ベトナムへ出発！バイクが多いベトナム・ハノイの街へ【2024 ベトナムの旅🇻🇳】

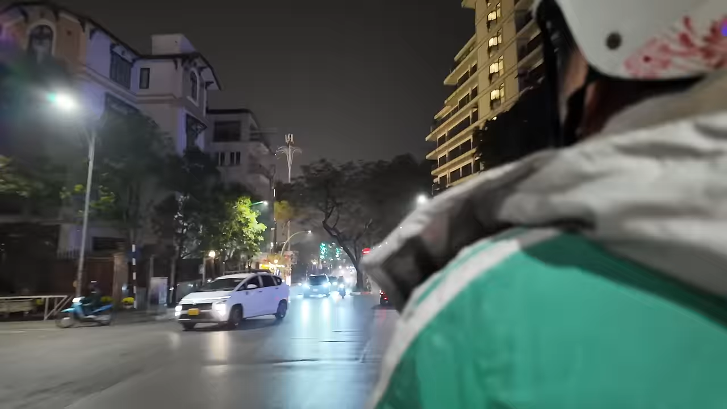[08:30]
普通に逆走とかしてくるんでね、気が抜けないし、普通にノンヘルの人もいますね。おっかねー。
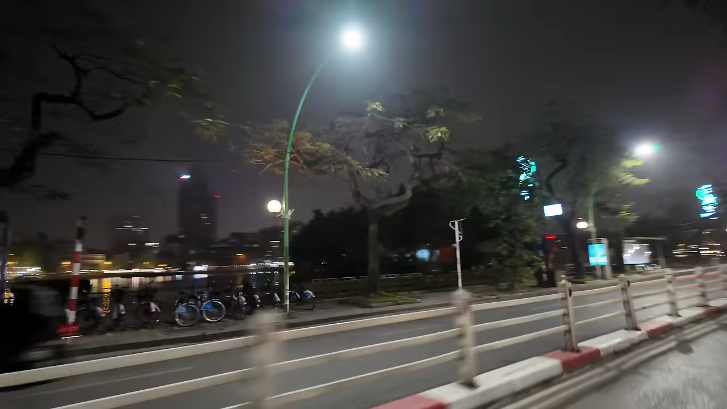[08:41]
けど、景色はめちゃくちゃ綺麗です。
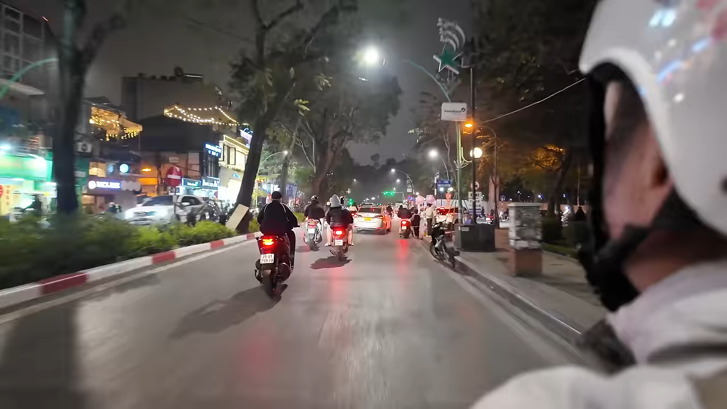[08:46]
おー、怖えぇ。怖えぇ。
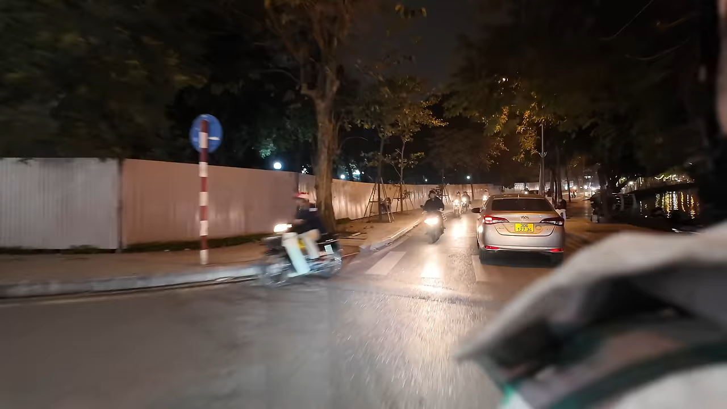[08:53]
結構狭いとこもね、いいスピードで突っ込んでいきますね。
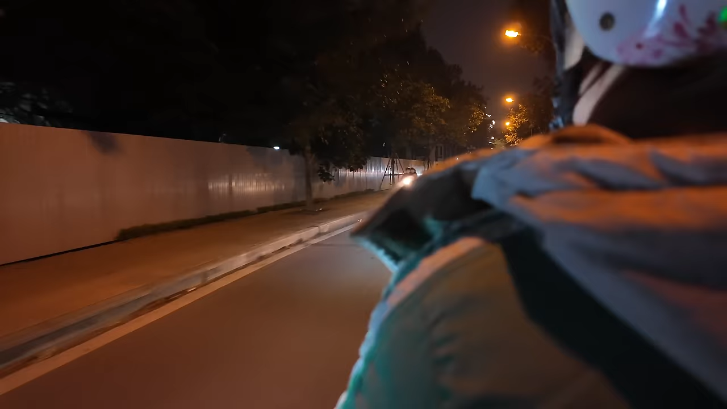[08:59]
で、そこの脇スレスレを抜いていくー。うわー、怖えぇ。
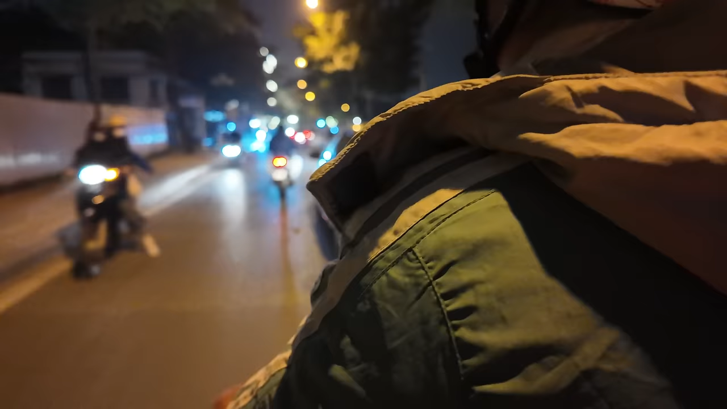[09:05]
3センチぐらいしか空いてなかった、今、車との間。おー、俺生きて。
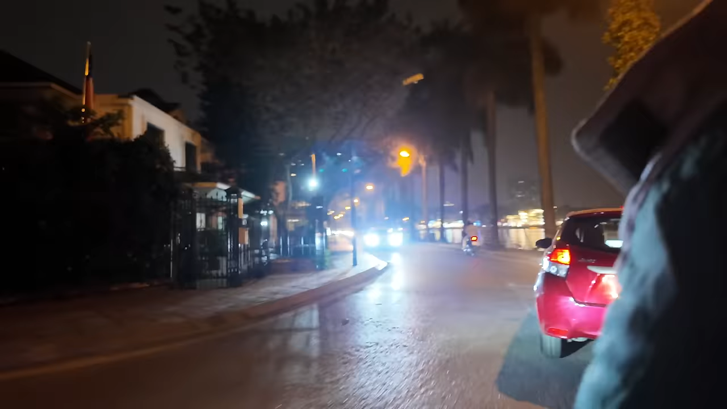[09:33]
おー、ノンヘルだ。
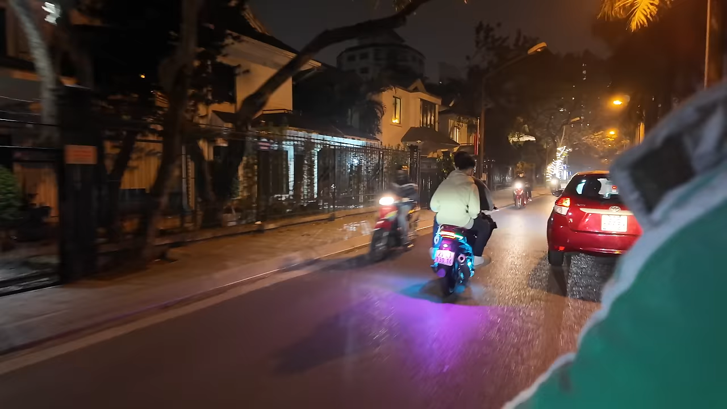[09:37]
ヘルメットを被るようになったって聞いてたんだけど、普通にノンヘルだ。
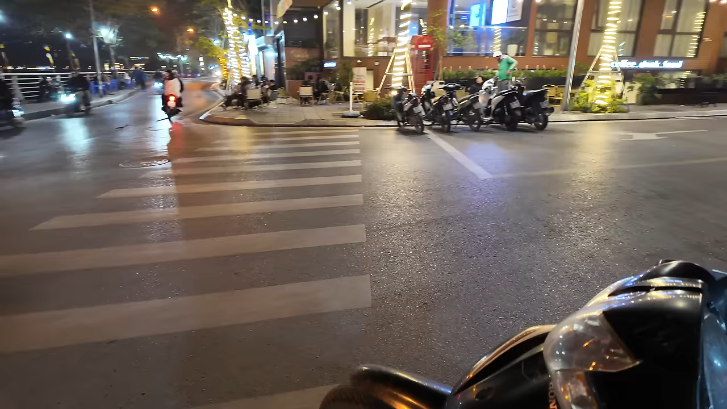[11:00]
すげーなベトナムはなんかよう見たらミラーねバイクがよく走っとんなベトナムってミラーいらないのかな